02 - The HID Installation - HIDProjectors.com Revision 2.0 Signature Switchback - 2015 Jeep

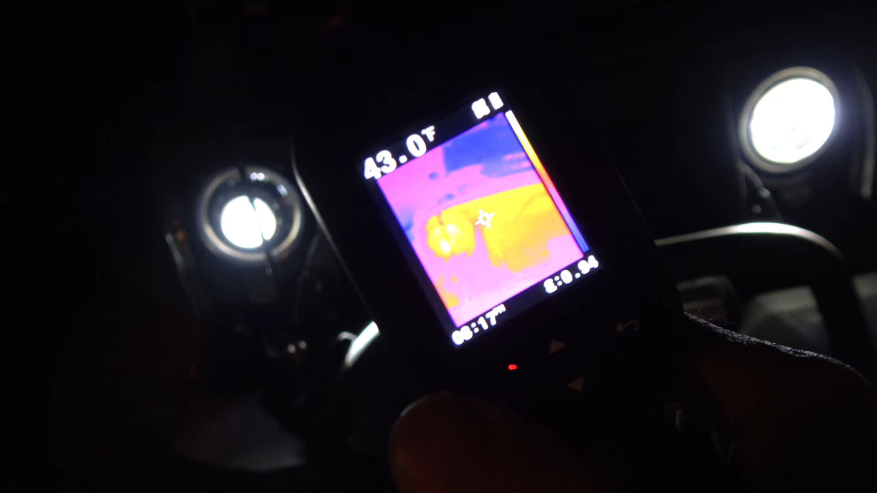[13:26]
On screen: spot 43.0°F
all right so before i finish this install i do want to show you i have access to this thermal imaging scanner and i want to show you the heat output of the lights so that's the led
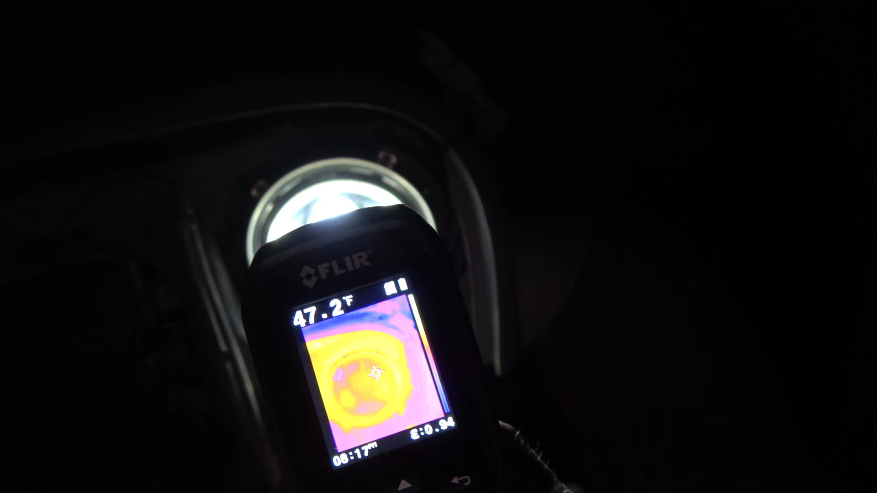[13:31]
On screen: spot 47.2°F
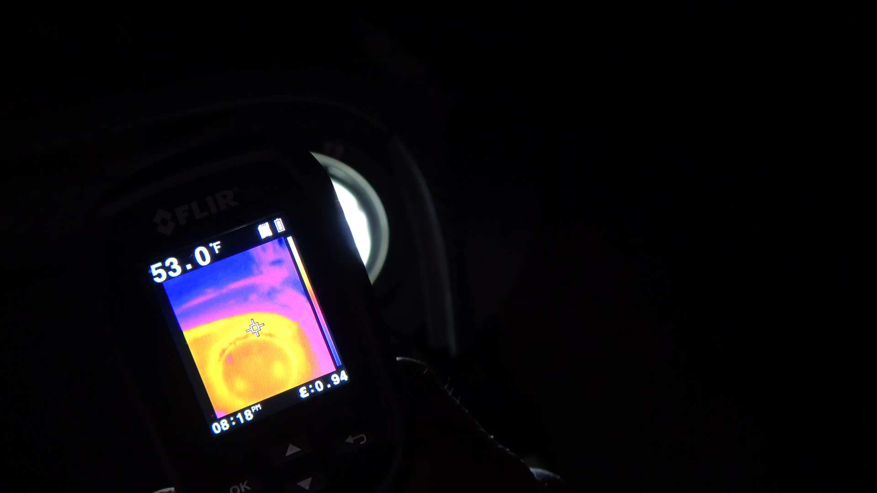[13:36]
On screen: spot 53.0°F
48 51 53 now the hid light 83 86
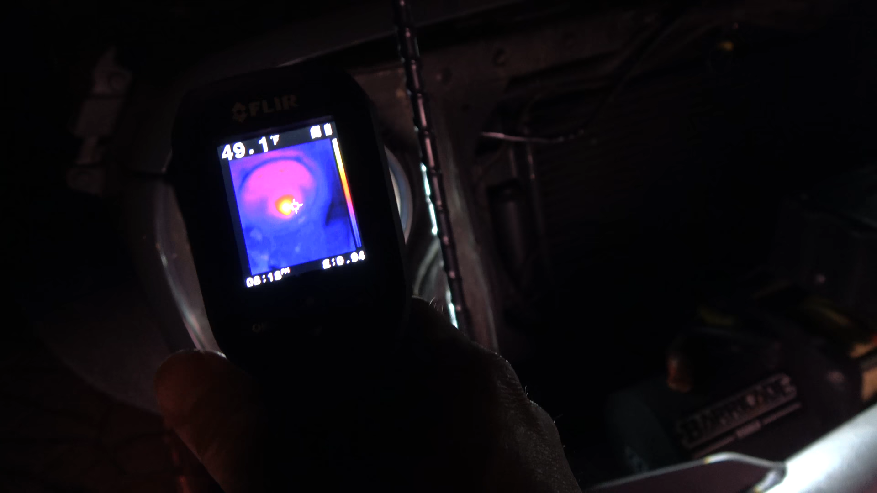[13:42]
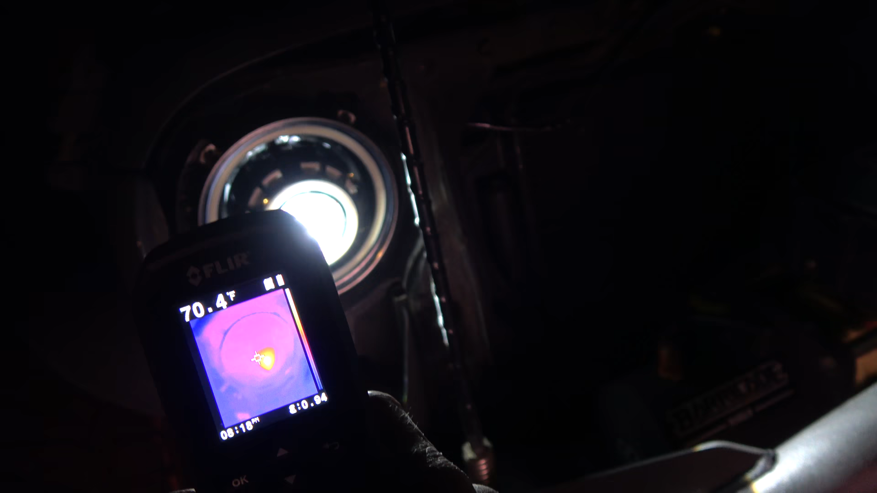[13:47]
On screen: spot 70.4°F
so this is a problem people have a lot with leds is they don't heat up so
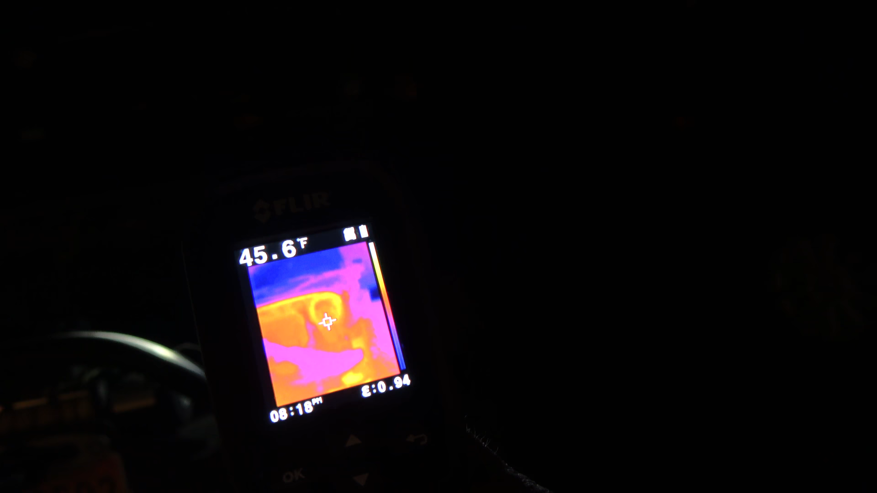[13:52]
On screen: spot 45.6°F
they don't melt snow and ice but you can clearly tell
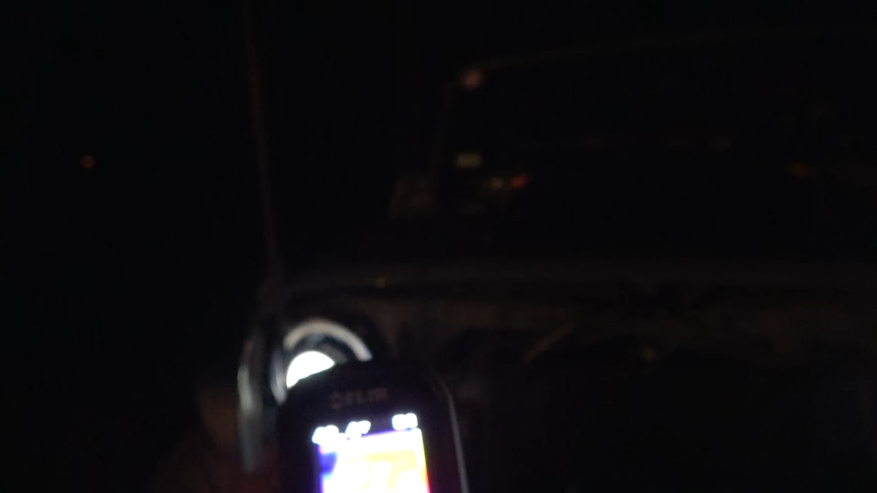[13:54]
even just in the thermal scan
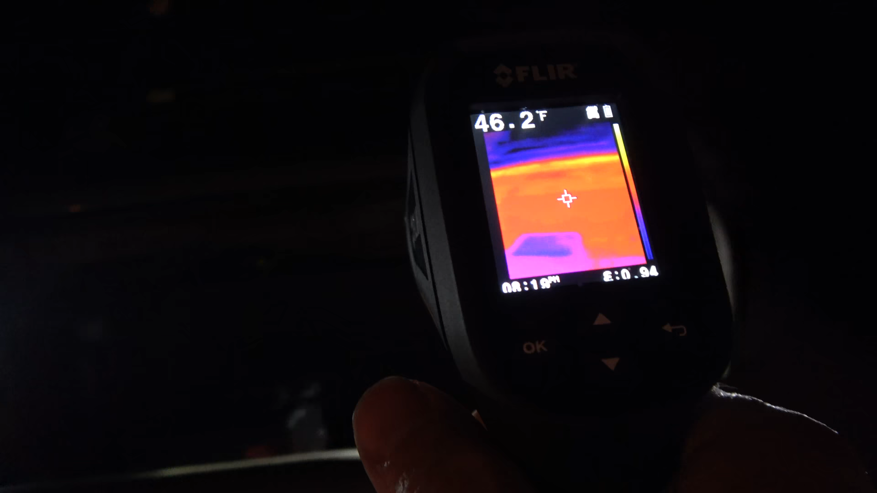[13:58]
On screen: spot 46.2°F
how those hids
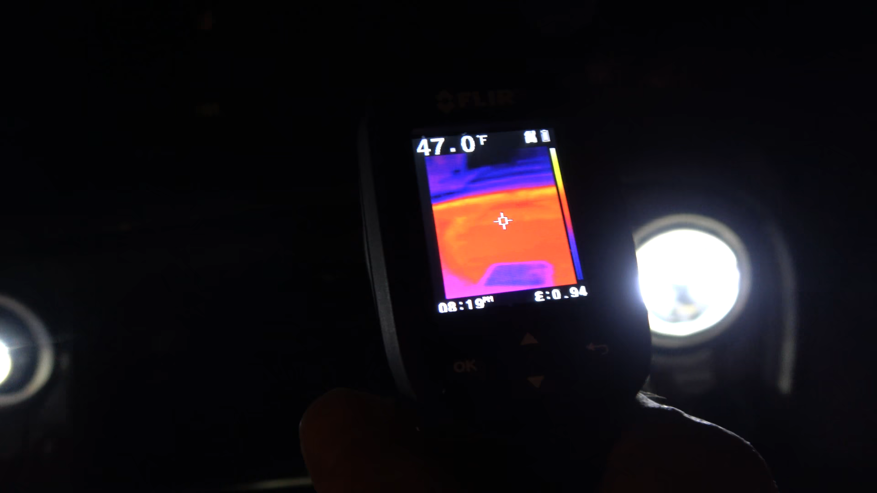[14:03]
On screen: spot 47.0°F
heat up nicely so just something to consider if uh if you live in an area
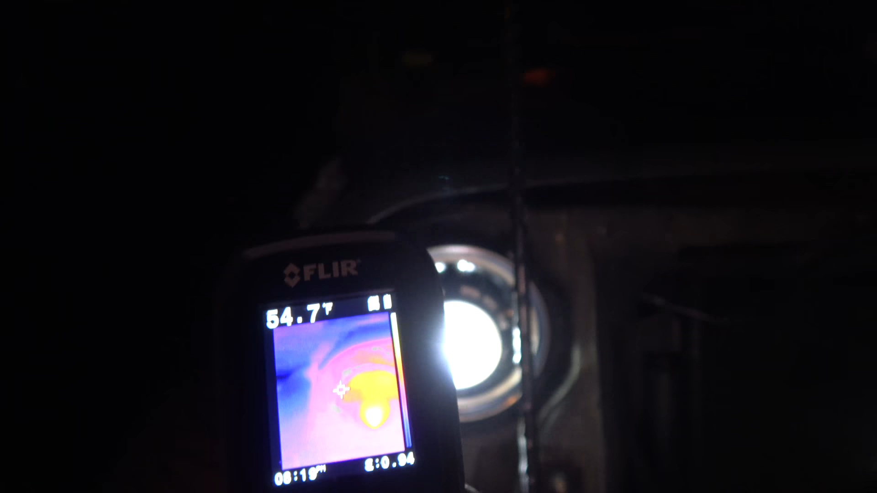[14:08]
with snow and ice
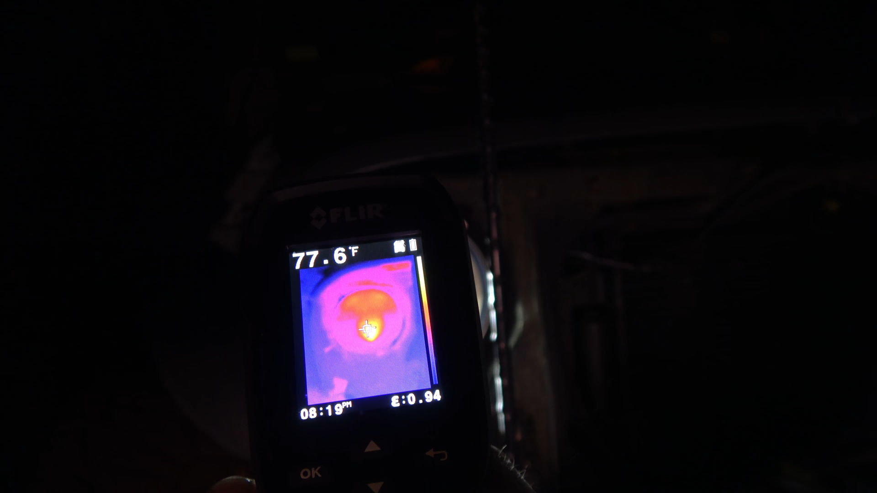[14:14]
On screen: spot 77.6°F
look we hit somewhere in there we hit a 90 degrees
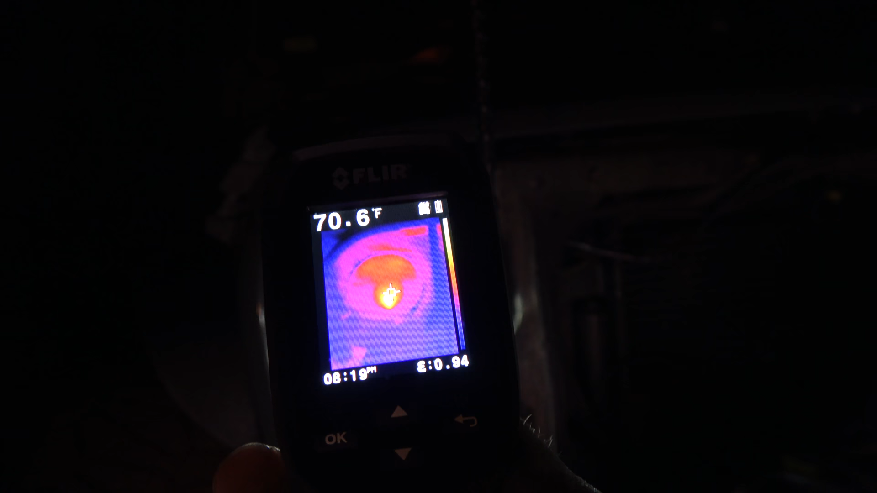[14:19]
On screen: spot 70.6°F
right that's going to heat up and that's going to melt ice so